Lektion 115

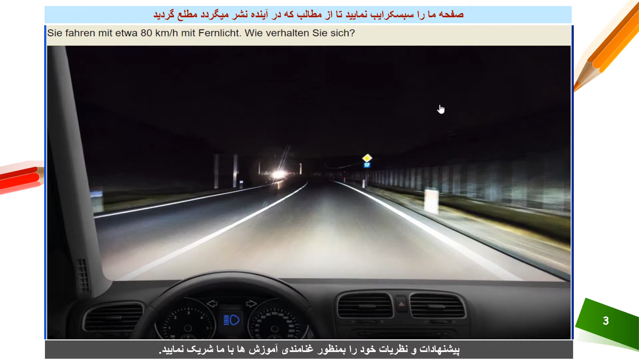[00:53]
میکنه در همچی اگالت چگونه رفتار میکنه خب دقت کنین نور موتر پشروی شما احساس میکنین که در چشمتان میزنه و مانه دیدتان میشه و شما هم با همون نور در آلرانندگی هستین پس باید چی کار کنین؟ امیه که احساس میکنین که نور موتر شما را ازیاد میکنه پشروی و اگر در فول چراق فول باید میرین خودتان هم باید چراق موترتان بیم بسازن پس
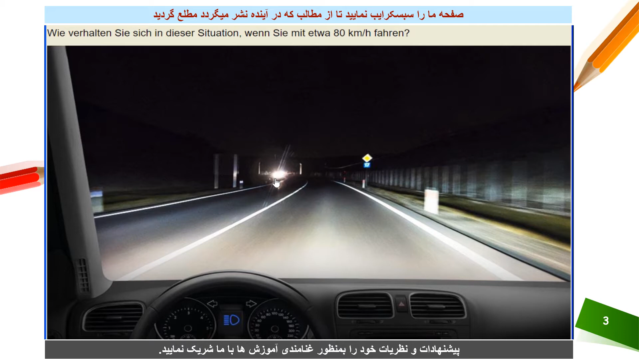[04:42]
میکنن شما احساس کردین دقیق کنید شما احساس کردین که او چراق شما را مانه دیدتان میشه پس امو احساس که شما کردین پس باید چراق خودم شما خاموش کنین امو اپ بلندیت بسازن
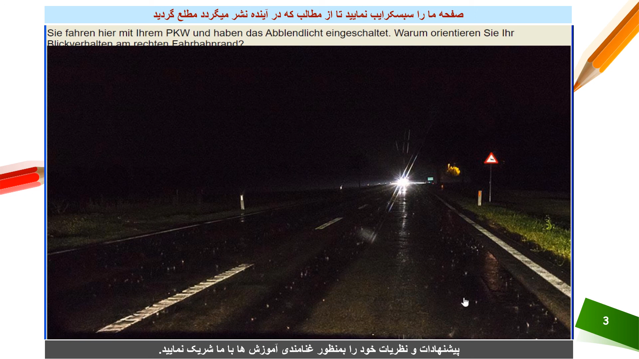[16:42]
بخاطر از این جره میبینین که بفهمین که چقدر در وسط جاده چقدر جاده را شما زیاد سمت وسط گرفتین یعنی یعنی خودم مطمئن بسازین که طرف موترک از روبری ترمیه از یاد اسو نرفته باشین